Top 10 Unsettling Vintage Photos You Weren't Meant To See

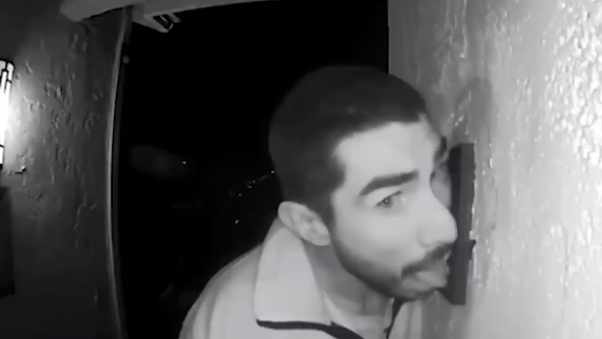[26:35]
Not the camera, but the actual doorbell, like the button. He must have rang the bell hundreds of times because he did this for three hours straight.